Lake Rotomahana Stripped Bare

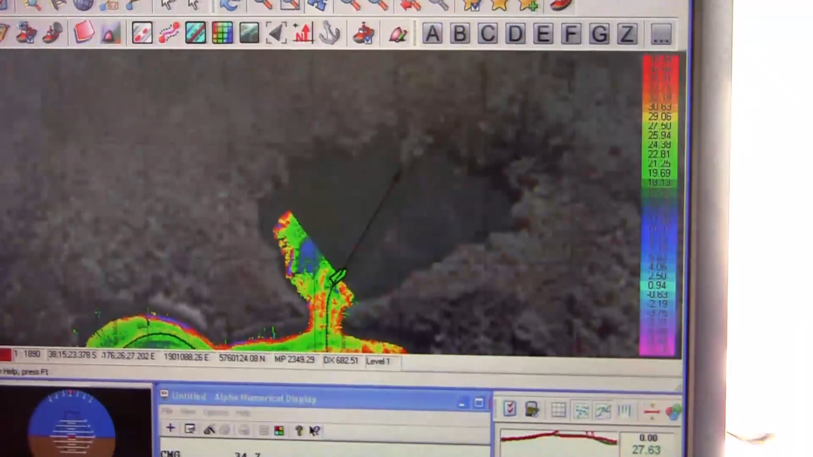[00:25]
And depending on how fast they go and how long it takes,
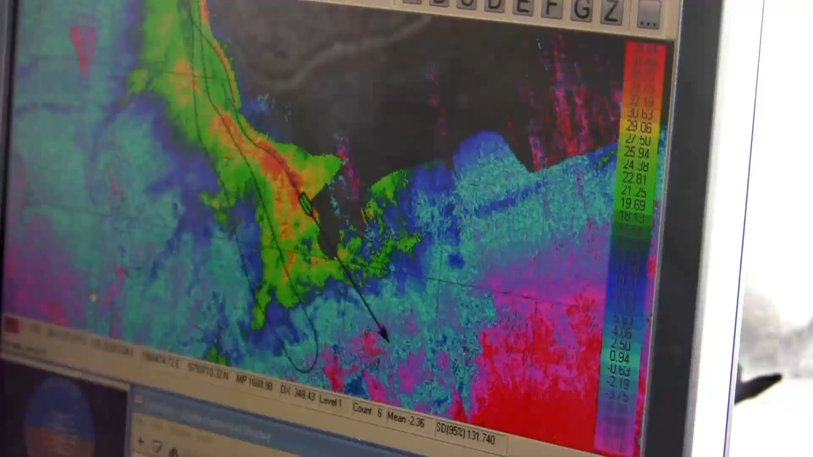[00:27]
we can figure out what the bottom of the lake floor looks like.
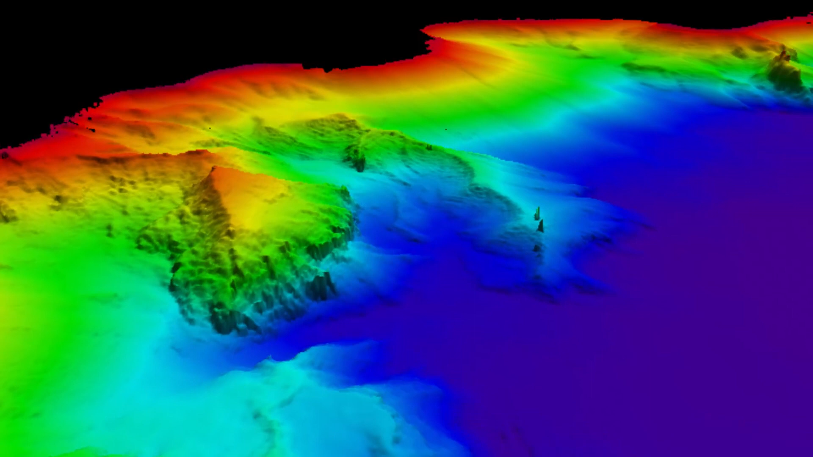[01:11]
So if we start looking at this area here, this area is very significant for us because this is the promontory that we saw in our previous map of last year.
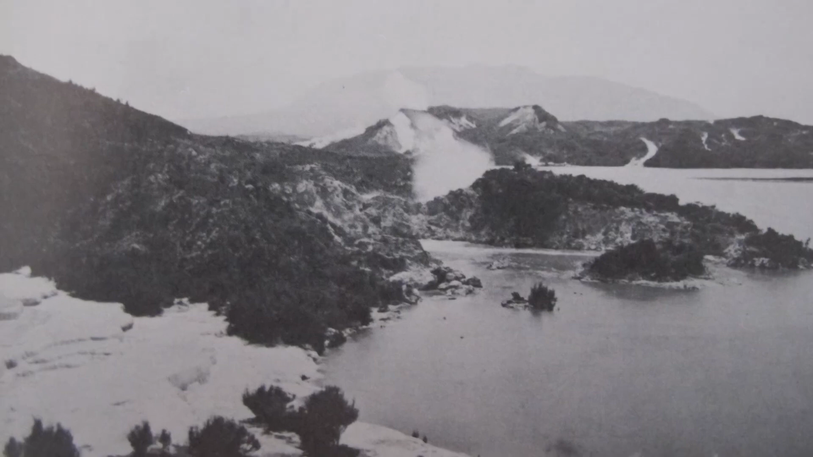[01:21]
And it places us, when we look at some of the old photographs, very near the pink terraces. So if we move further around the lake, this is the area of where the white terraces used to be. You can see this ridge coming down here. That was commonly known as the pinnacle and appears in Bloomfield's paintings immediately after the eruption.
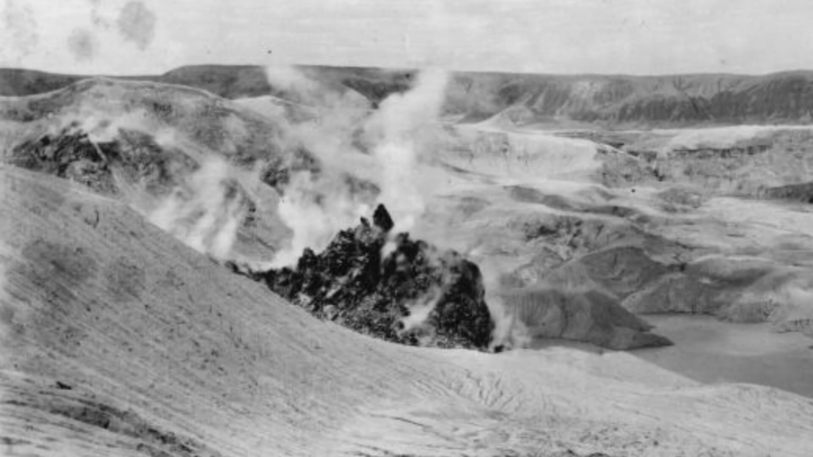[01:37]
We also see, which has not been seen by anybody for over 100 years,
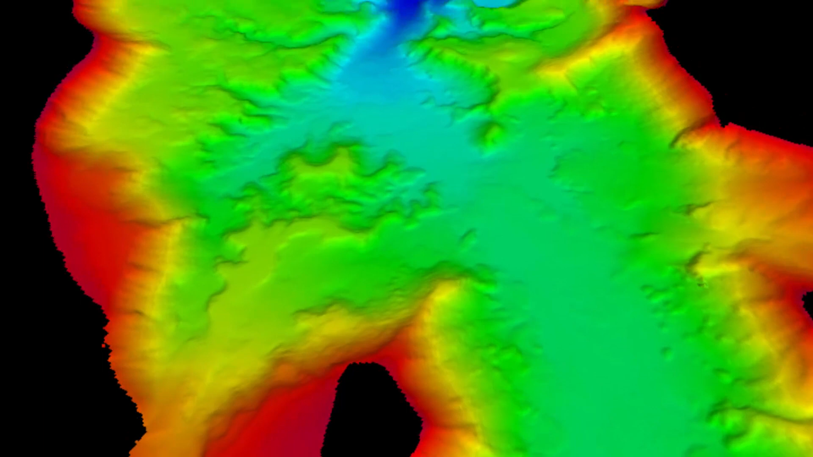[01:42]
the craters that currently exist on the bottom of the lake floor. And you can see a beautiful one here. We see as we come near the island, there's a couple of prominent ridges here.
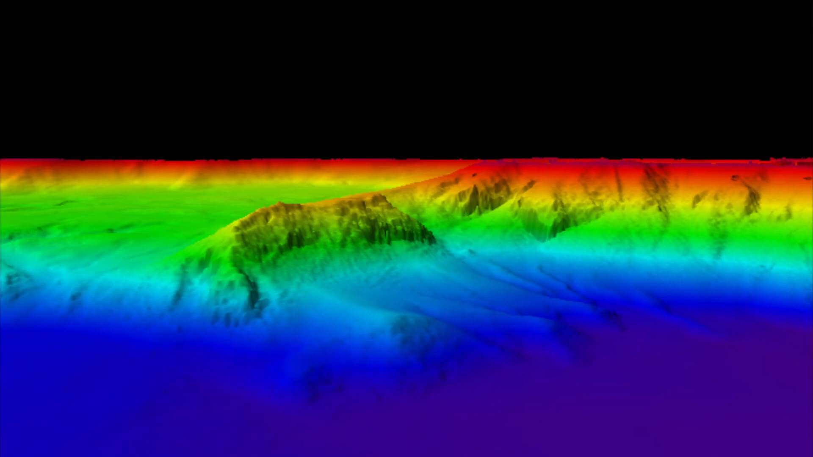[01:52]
These ridges are almost certainly the margins of some sort of explosion craters.
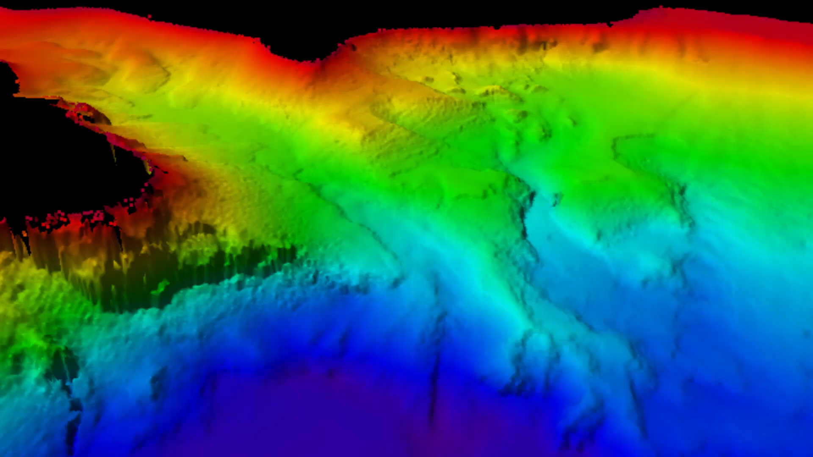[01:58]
And then on the south side of the lake,
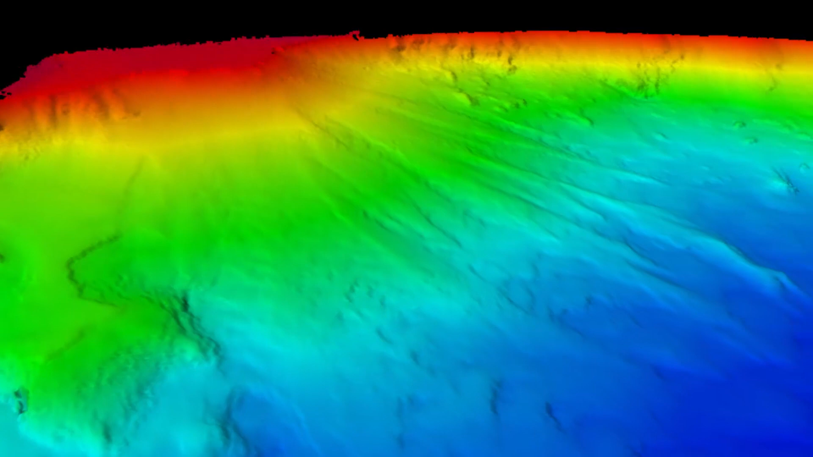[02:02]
we see these incredible textures of slumping coming down from the lower lying areas down onto the lake. So just to the north of the slump is this an incredible area of pockmarks.
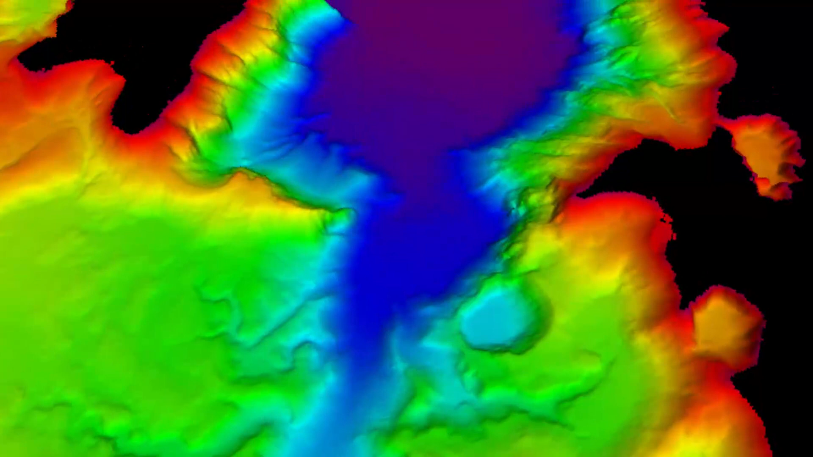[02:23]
So this map is going to prove to be a treasure for us for a number of years to come.
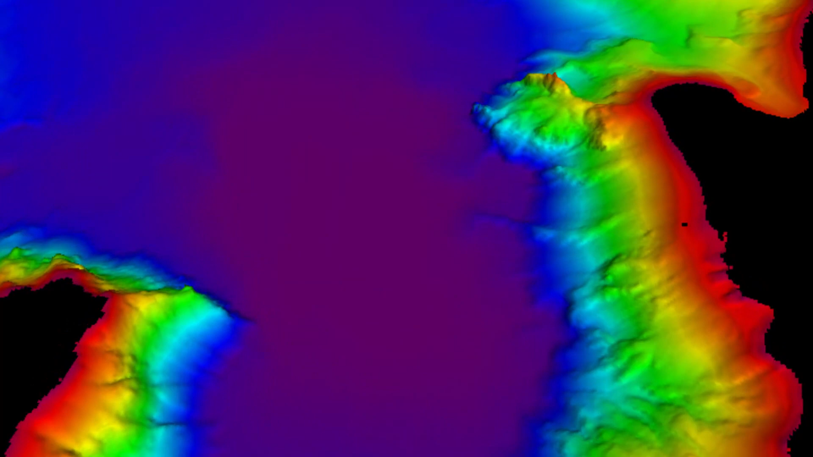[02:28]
Because the detail is such that we can try and resurrect what truly happened on that fateful day of June 10, 1886, during the Mount Tarawair eruption. And all of these details, which has previously been unseen by anybody's eyes, will help us try and reconstruct those events.
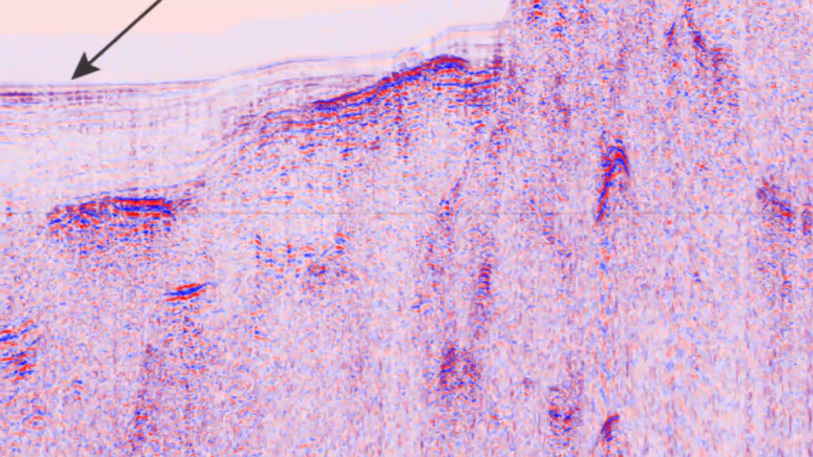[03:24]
This is a cross-section that's gone virtually the length of the lake. You can see the sediments, very nicely layered sediments, on the bottom of the lake.
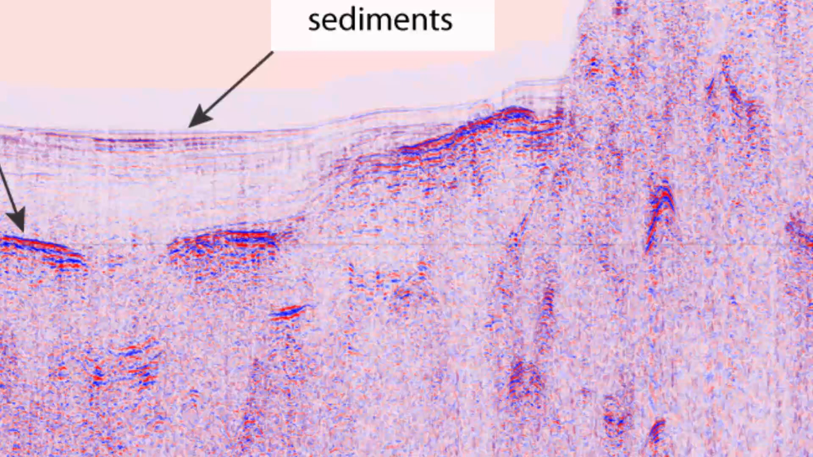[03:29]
And then underneath that, you can see these reflectors. And this almost certainly represents the 1886 surface, or thereabouts,
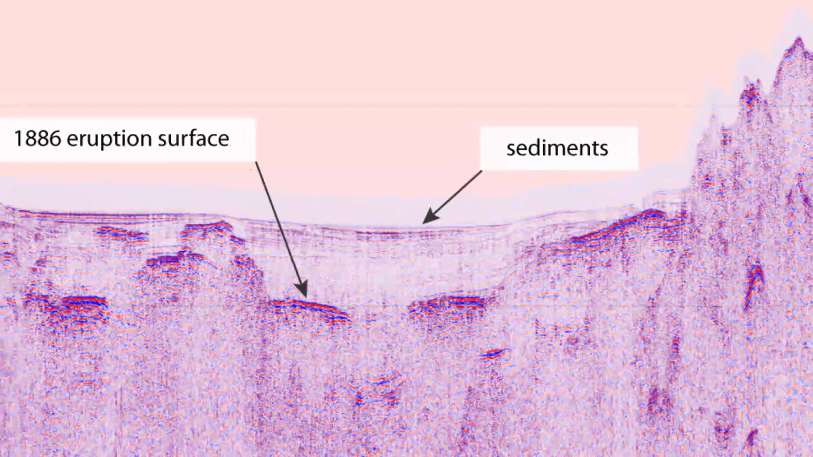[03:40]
which was since being covered by the sediments as the lake rose.
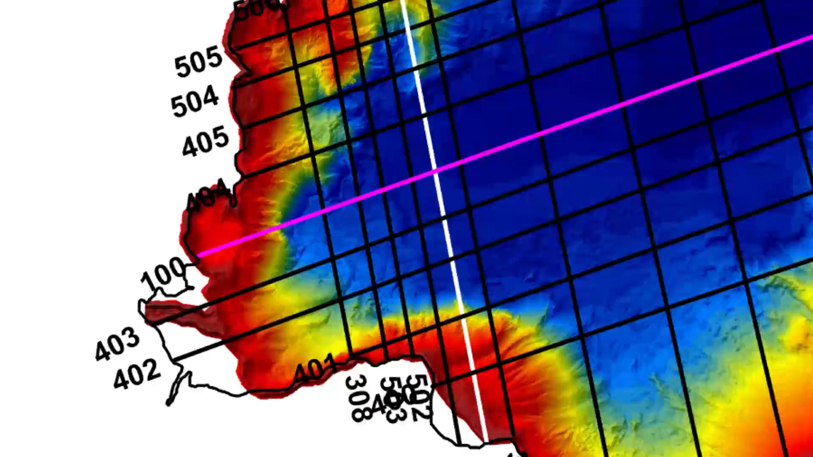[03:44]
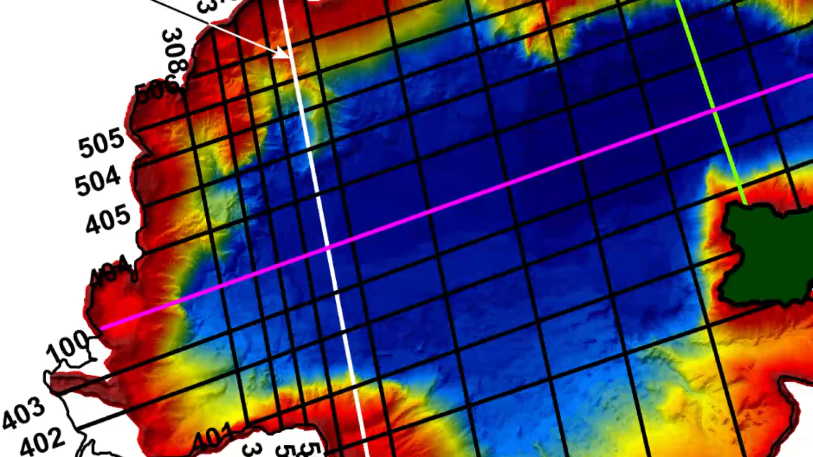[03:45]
So in the previous one, we had a look at line 100, which ran all the way along the length of the lake.
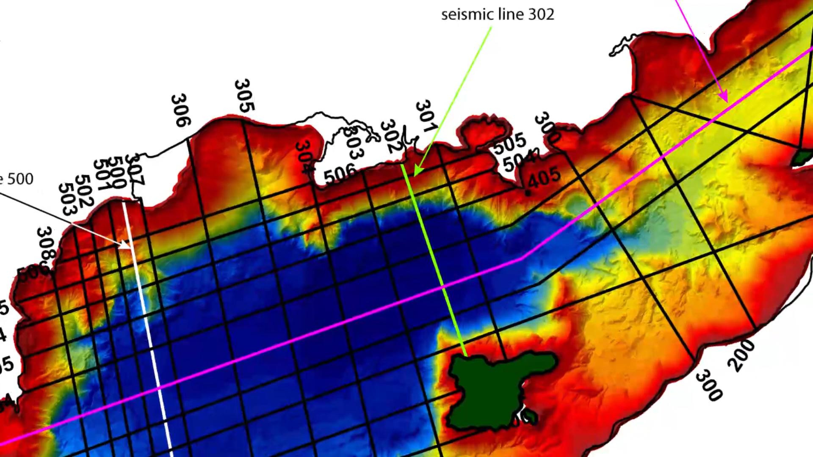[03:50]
And now I'm going to show you a cross-section through the lake here, and then we'll come back through another one over here.
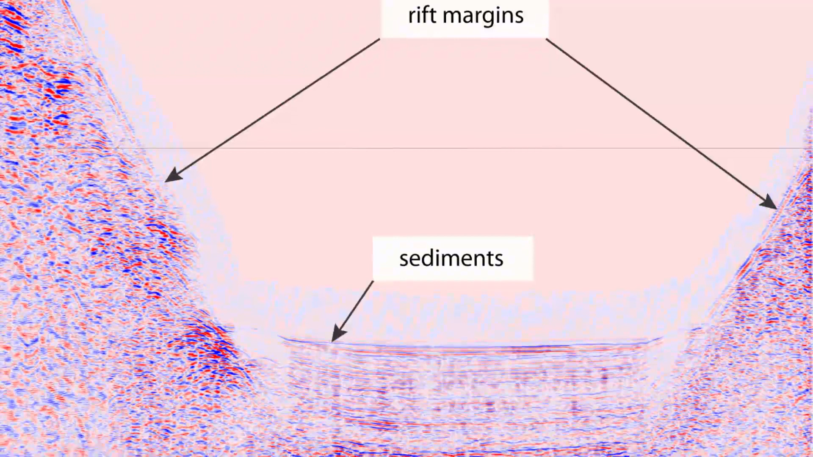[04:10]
And underneath, you can see this more undulating surface with the hard reflectors. And that's almost certainly the 1886 eruption surface, or thereabouts.
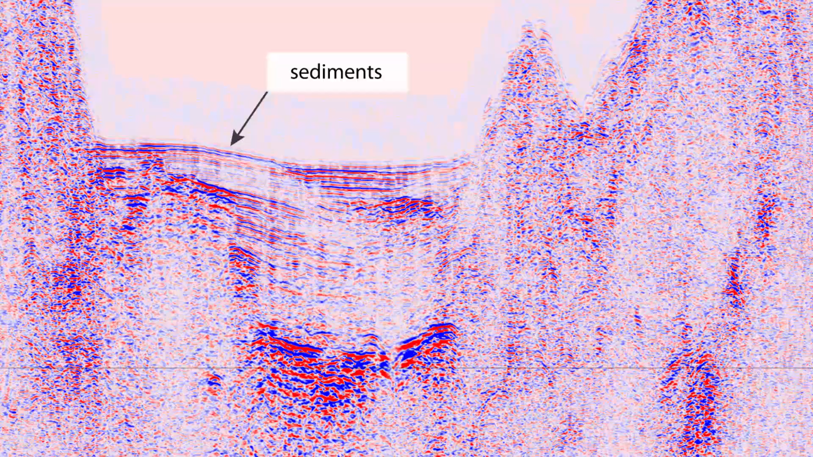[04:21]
Looking at the other section, towards the west a bit more, here's all the sediments once again. And it's this area over here of great interest to us, because this is the area that we thought,